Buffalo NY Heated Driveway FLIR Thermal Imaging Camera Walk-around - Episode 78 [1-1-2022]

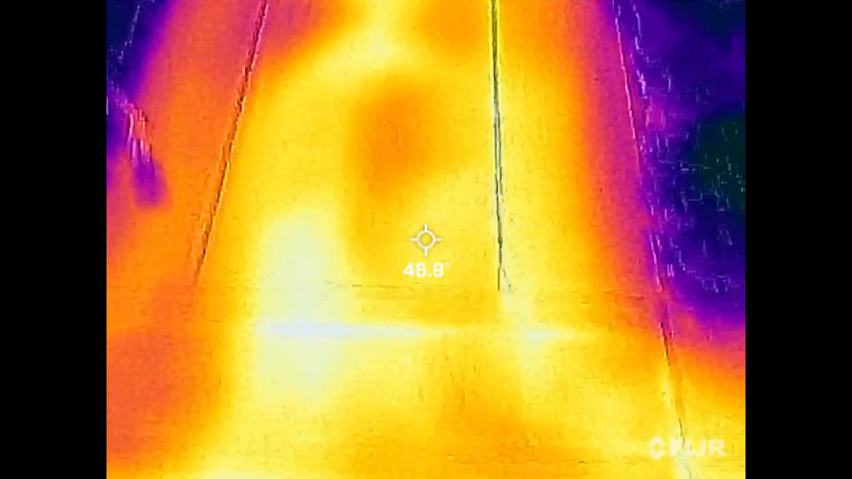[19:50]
again, we're staying right in that mid-40-degree range on the slab.
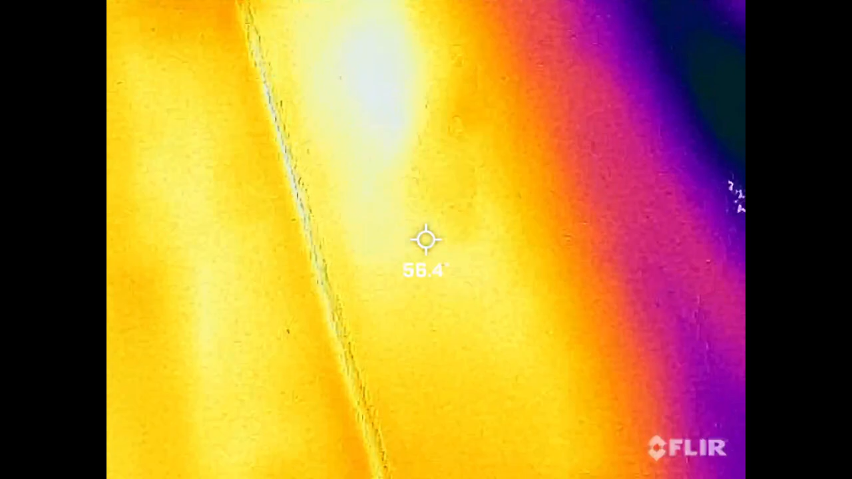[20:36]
But, you know, we'll see. We'll see how it does. So, as I'm walking over here in front of the side entryway,
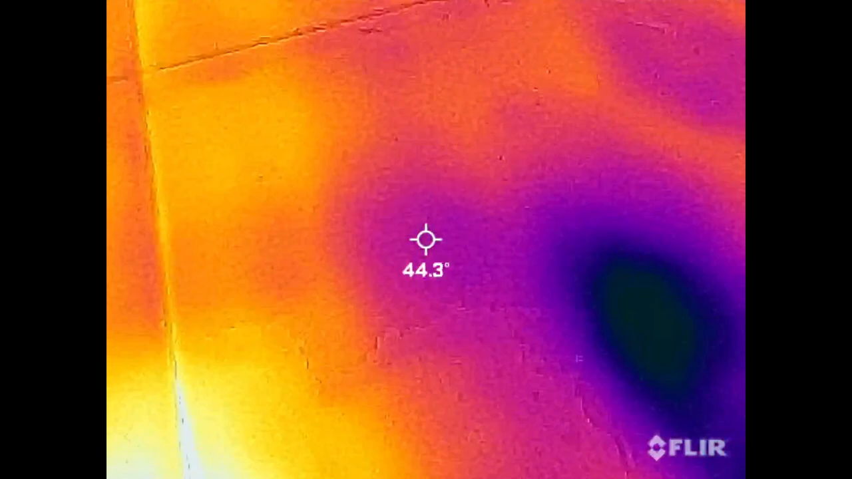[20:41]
you know, again, I shot that.
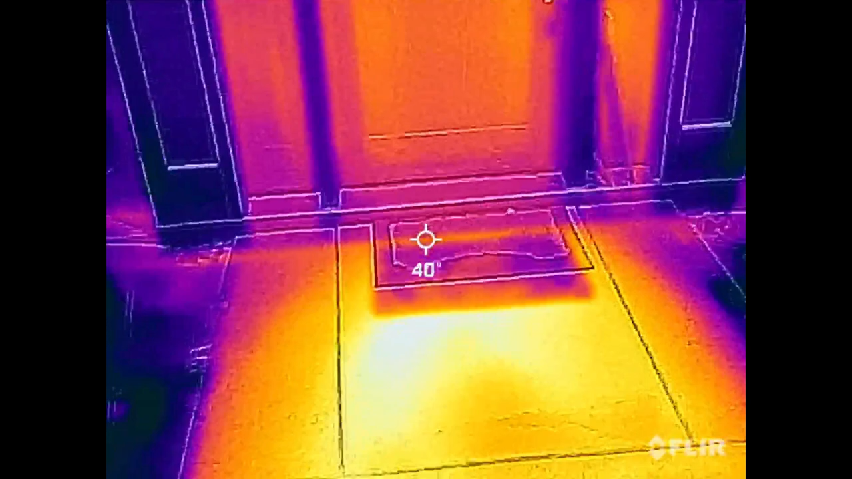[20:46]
Now, I don't have the staple up on in the house yet, which is also a part of that side entryway. That slab right inside that door there is on the staple up zone. So, you know, as you can see, we're still 47 degrees on the surface of that temperature.
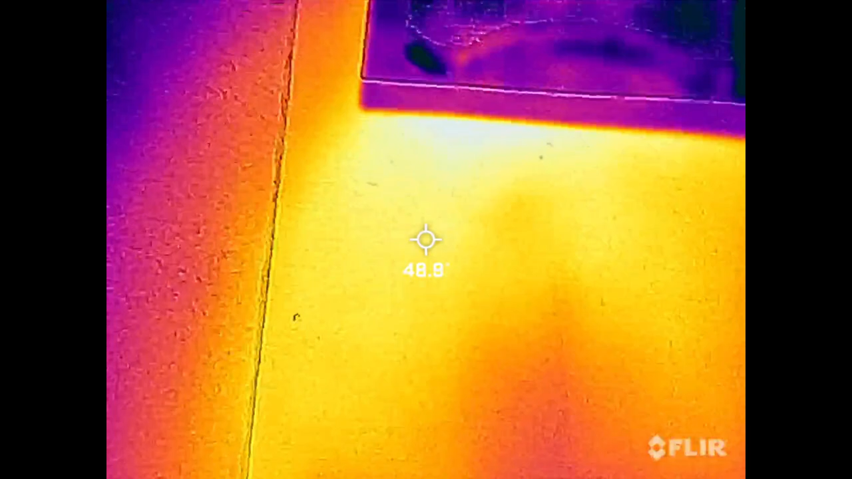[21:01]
And the system's been off now for about 45 minutes at the time I recorded this. I turned it off at 530.
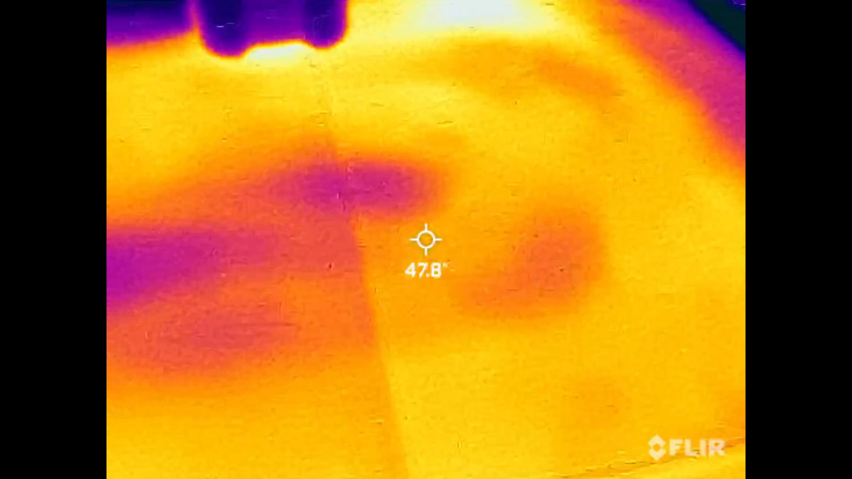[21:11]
I think I did this walkthrough around 6 o'clock, 615. So, there's the counterflow loop that's right up next to the house. And you can see where I left a little bit too much spacing there where I looped it back.
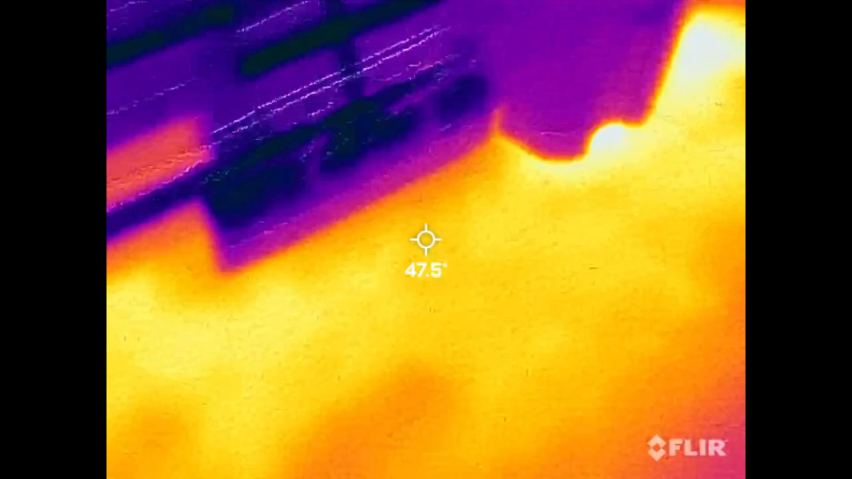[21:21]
But still, we were at 40, 41 degrees. So, not bad. Not bad at all. I'm happy with the temperatures and the consistency that I'm getting.
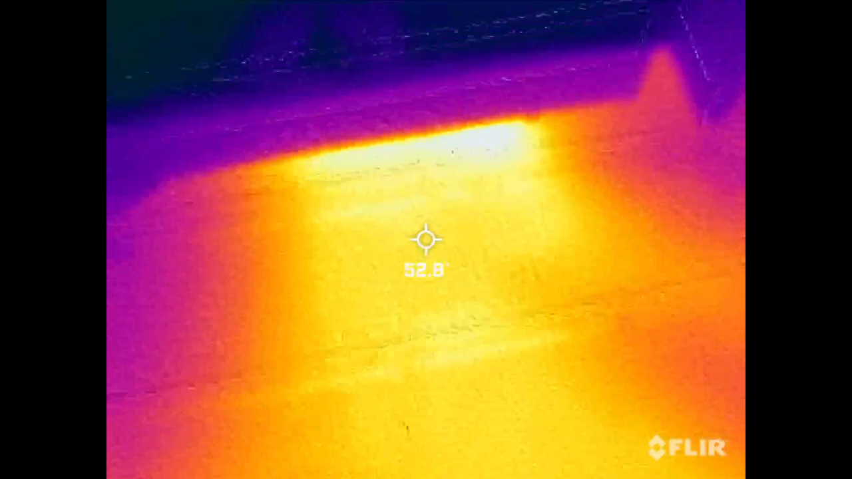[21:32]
Of course, there's the hot spot right where everything comes out. And that's, you know, always in other tests, that's always been in the 50s.
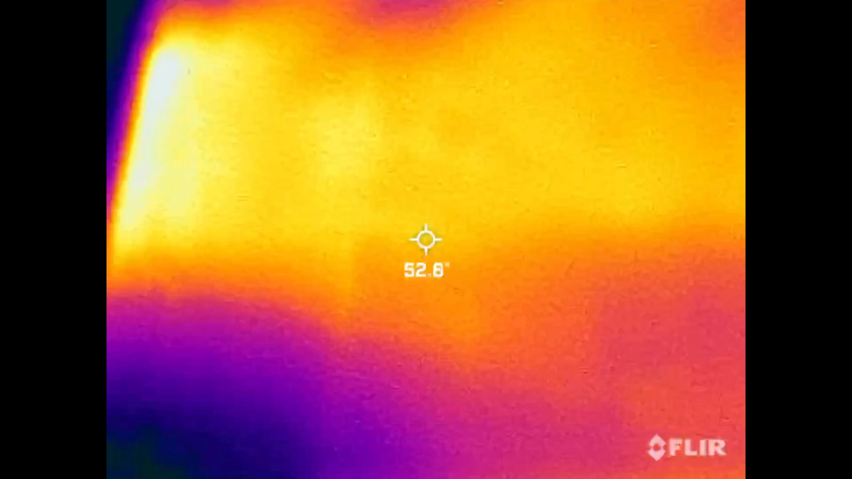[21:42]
But that's where all the PEX is all clumped up together. And kind of neat.
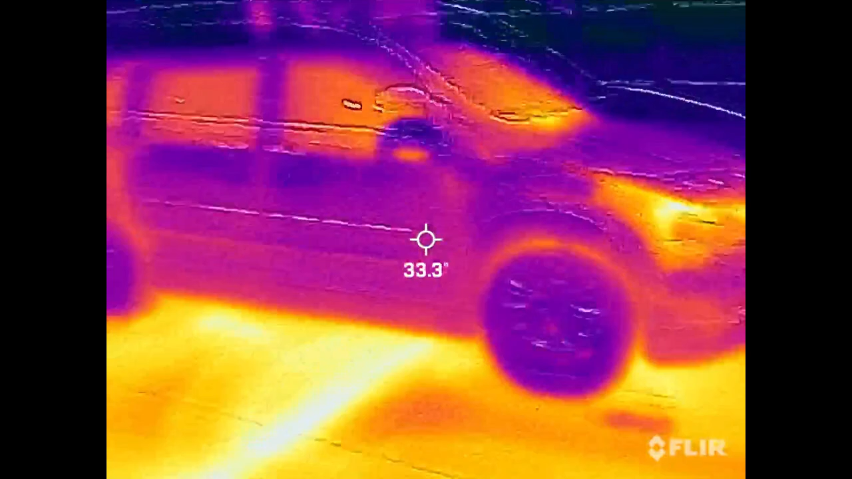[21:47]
You can see the heat from the inside of the van there. But anyway, sorry about the malfunction with the time-lapse camera.